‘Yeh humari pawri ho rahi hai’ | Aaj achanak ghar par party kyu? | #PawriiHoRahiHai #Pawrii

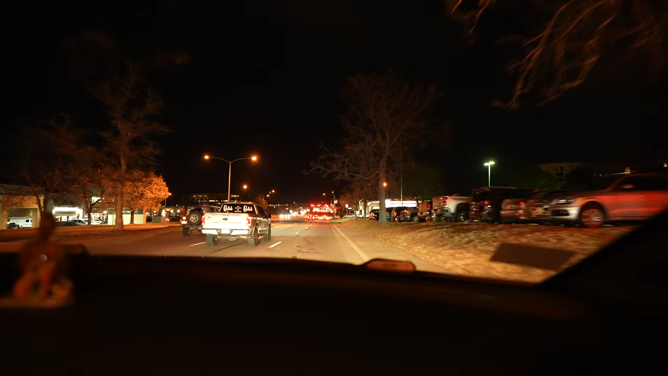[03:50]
तो यहाँ पे आपको रोड्स वगैरह पे बहुत ज़्यादा लाइट्स नहीं दिखेगी। एंड अगर आप नेबरहुड्स में जाएंगे एंड सोसाइटीज़ के अंदर
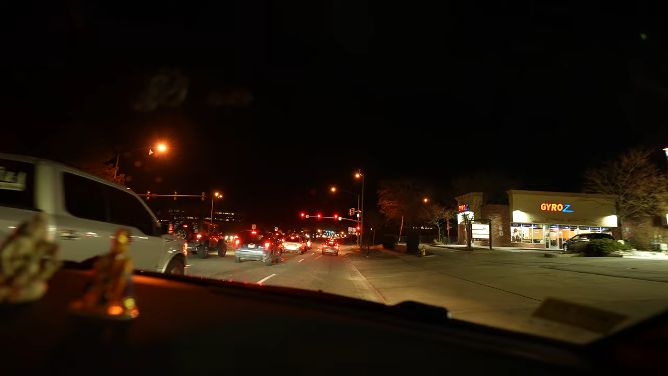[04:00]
जाएंगे तो वहाँ तो और भी कम लाइट्स होती है, क्योंकि ये लोग ऐसा एनर्जी सेव करने के कॉन्सेप्ट पे बिलीव करते हैं, तो ज़्यादातर आपको बहुत जगह अंधेरा दिखेगा।
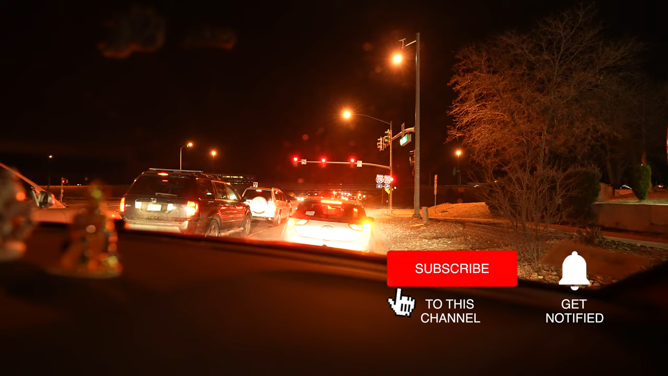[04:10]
वैसे भी यहाँ पे लोग येलो लाइट ज़्यादा यूज़ करते हैं और घर में डिम लाइट रखते हैं,